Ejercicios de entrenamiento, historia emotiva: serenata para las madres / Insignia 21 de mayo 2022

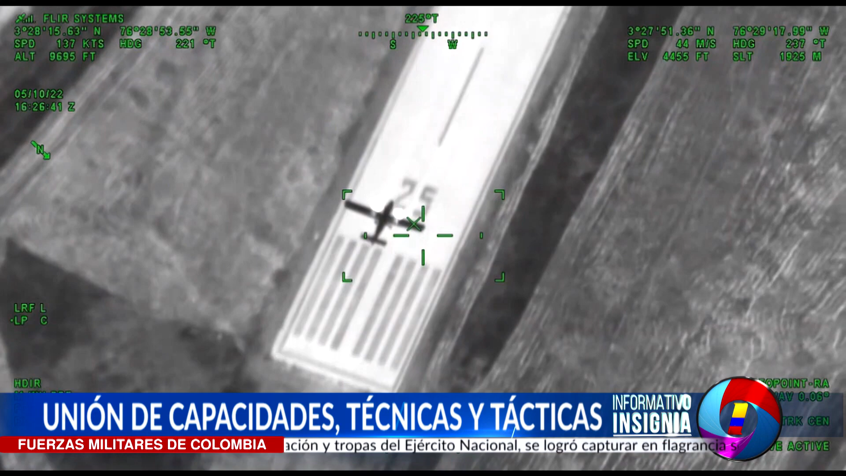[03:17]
actuando en contra de las organizaciones criminales que pasan las fronteras con fines ilegales.
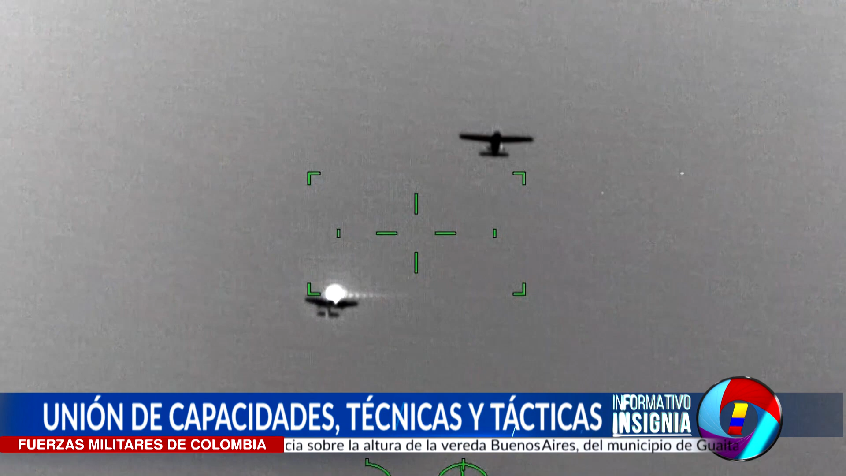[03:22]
Interceptamos una aeronave y en el momento en que cruza la frontera, entregamos ese blanco al otro país,